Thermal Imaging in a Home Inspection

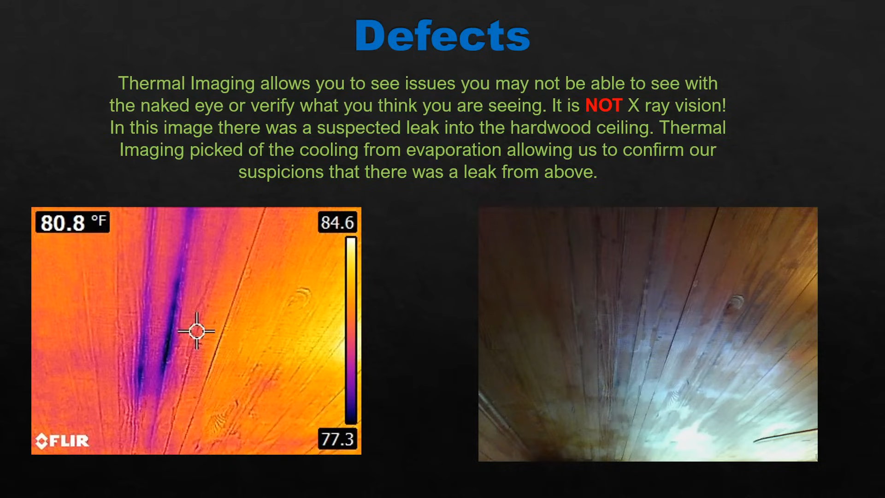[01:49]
On screen: spot 80.8°F
What allows me to see that is evaporation. So when water evaporates, it cools. So when you have leaks, what you're seeing is those cool temperatures, and that is from evaporation. So there I can tell that there's definitely some wet spots there. This one was a little bit more obvious. I probably didn't need to use the thermal imaging camera here. However, I like to use it just to confirm my suspicions.
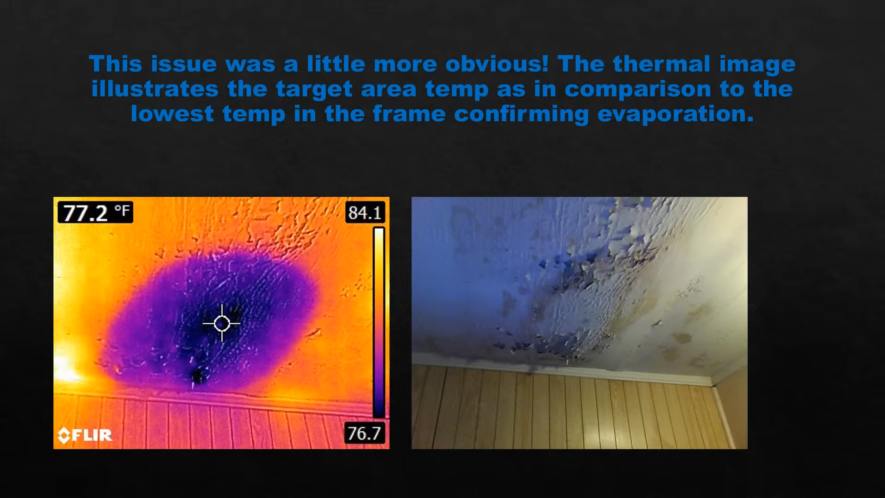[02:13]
On screen: spot 77.2°F
Once again, could see the leak. I had a hard time getting to this area because of where it was located. I did hit it with the moisture meter. However, most home inspectors know that most moisture meters are notoriously glitchy, possibly inaccurate. So I usually like to use my thermal imaging camera in conjunction with the moisture meter.
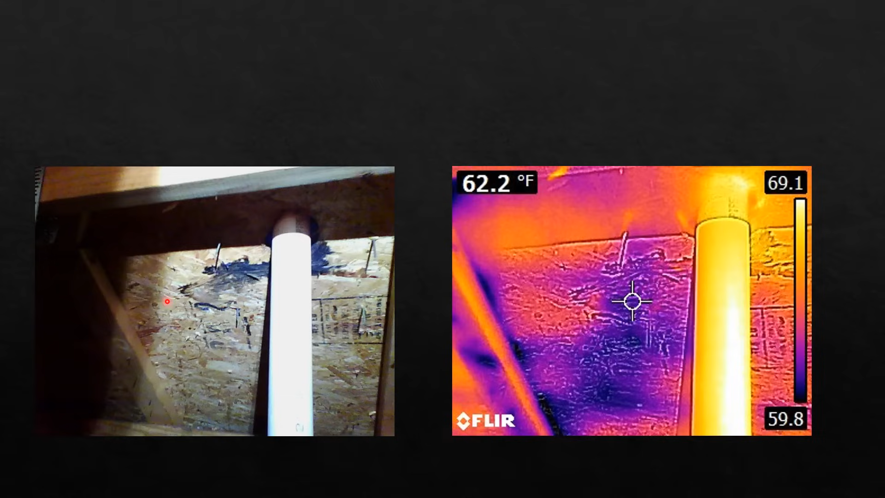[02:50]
On screen: spot 62.2°F
And you can see here, the problem is a little bit more spread out than what meets the naked eye there. So that was pretty helpful. And in this instance, there was nothing visible to the naked eye. I scanned the walls and ceilings in a room before I leave. And this is what popped up. So you can just see that little bit of coolness there, a little bit there and down there on the floor.
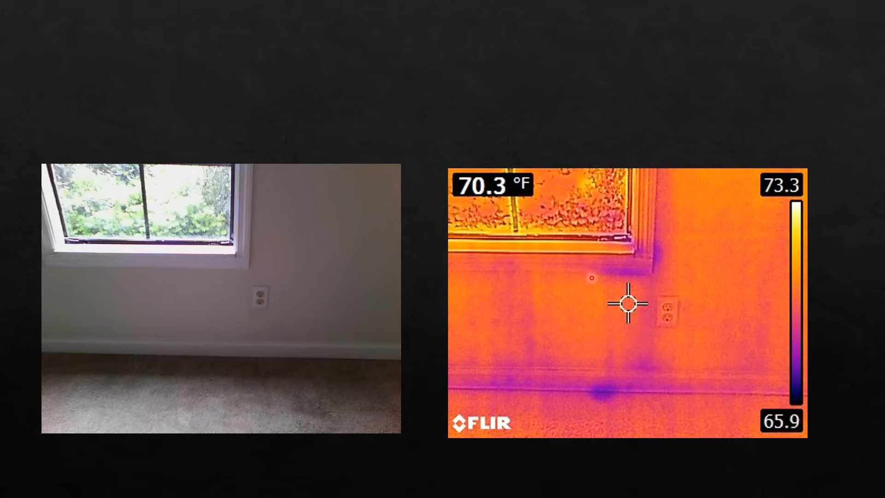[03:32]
On screen: spot 70.3°F
When I put my moisture meter here and here, it was elevated. I would have not probably spotted this without the thermal imaging camera because it hadn't rained here in I think a couple days. And so it wasn't blatantly obvious right out of the gate. But the thermal imaging camera really helped me pick that up. All right. So again, something not obvious to the naked eye. It was hard to get above this tray ceiling. But it was not difficult for the thermal imaging camera to spot numerous what we call thermal anomalies, right?
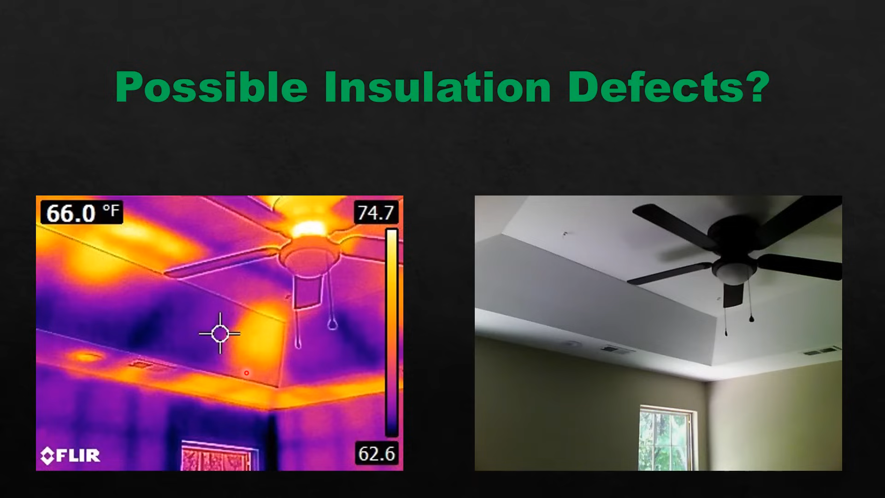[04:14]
On screen: spot 66.0°F
Right there, right there, right there. Warm spots. These actually were areas of missing insulation. So not obvious to the naked eye. Obvious to the thermal imaging camera. Now, this one is a little bit more tricky. So this was a condo. So I'm not able to get in this attic because it really is like a middle level condo. And so really right above this is another unit.
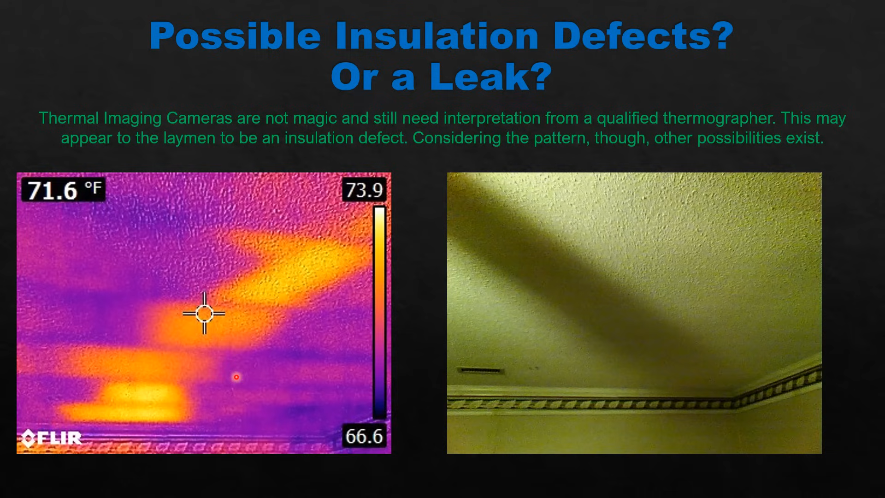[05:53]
On screen: spot 71.6°F
But that was my guess. So one of the reasons we call things we just call things out as a thermal anomaly and say what the problem possibly is, is because I don't get to drill into these things or pull them out. On the other hand, this is brand new construction, by the way. OK, this was a room on the top left corner of the home. This was on the front right. So this was one room. This was another room. This room, when I walked into it, was very warm.
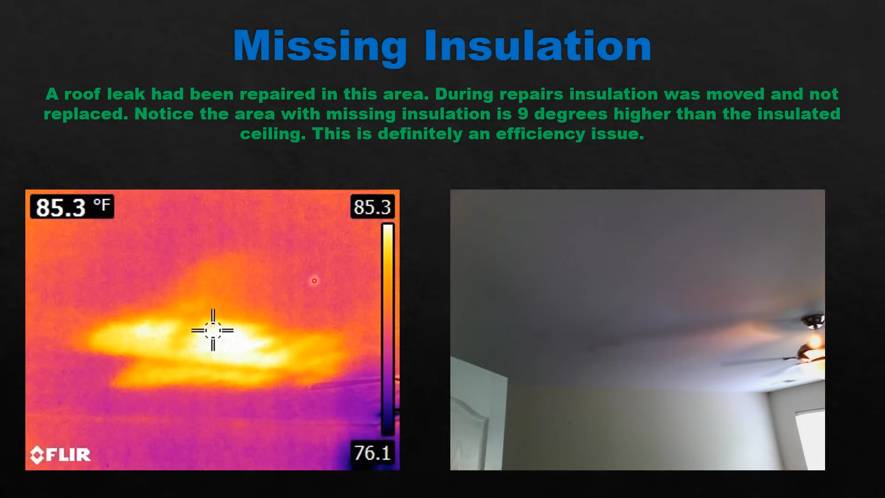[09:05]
On screen: spot 85.3°F
So this 76.1 is here and here at these cool spots where the air had been blowing. This area actually measured about 77.5, 78. So you're seeing a, you know, seven to eight degree differential between this and this. That makes a difference when you're trying to heat that room. It definitely is an efficiency issue. All right, more efficiency issues. So here what you're looking at is their wall transition. So this is the same. This is a different picture of the same room from different angles. And the warm spots you're seeing are basically a transition from the high wall to the low wall.
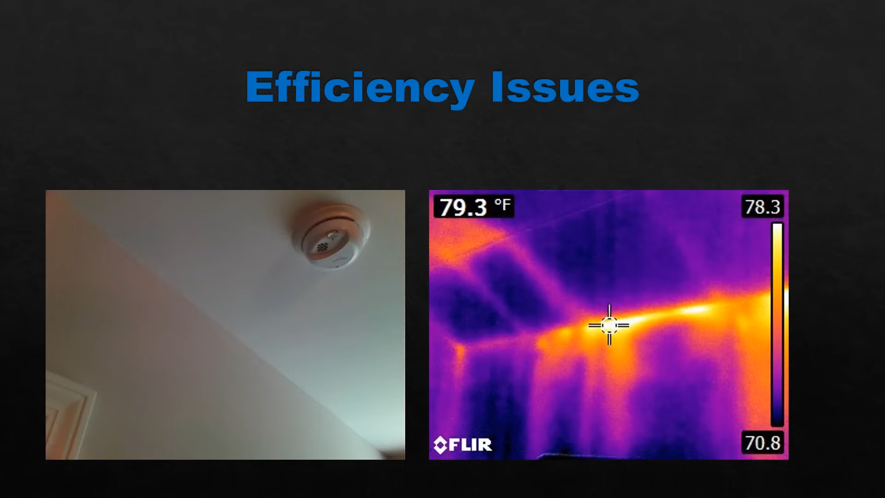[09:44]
On screen: spot 79.3°F
And that's where you're getting some, some leakage there. So there's not any insulation missing. You're just kind of getting some air leakage there. So is it an efficiency issue? Yeah, absolutely. All right, so let's quickly go through some other uses for thermal imaging in a home inspection. Electrical issues. What you're looking at here is the AFCI breakers. They're always warmer than the rest of the panel. They're reading at about 129 degrees. Now that's well within the tolerance of this, of these breakers in this setting. So we don't call it out as a defect. I'm just using this as an illustration.
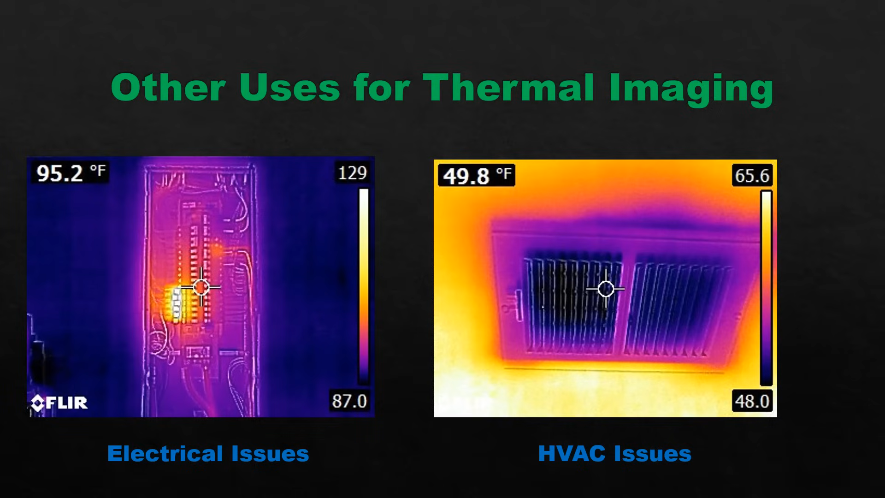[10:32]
I just couldn't find that picture. And so we called that out. And then here we're reading supply return temperatures to the HVAC to make sure that it is running the proper temperature differentials. 125 degrees and higher I call out. But this one was 146.
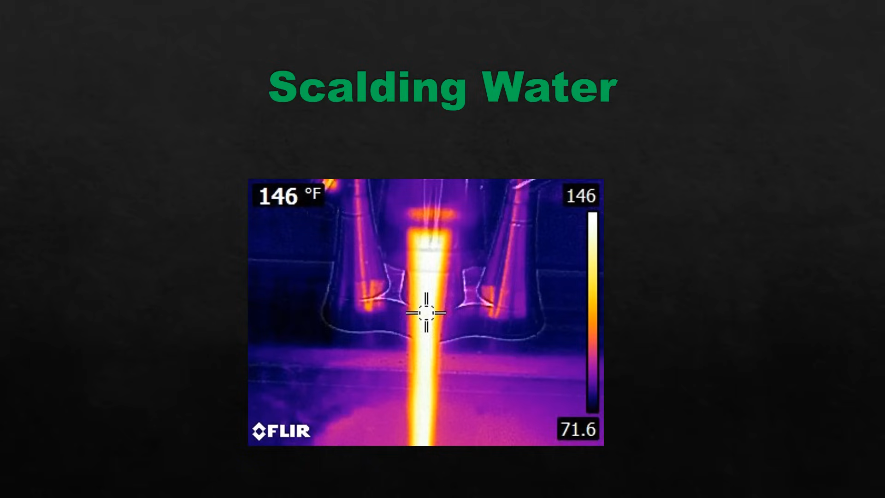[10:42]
On screen: spot 146°F
Yeah, that's hot. So I'll use my thermal imaging camera to measure that as well. This was an interesting one. So I was inspecting and saw this little mark here. Fungal growth. I thought I was going to find possibly some moisture intrusion maybe from the flashing on the outside of this is a sliding glass door on high rise condo leading to the beach. But what I found when I shot this was a warm spot.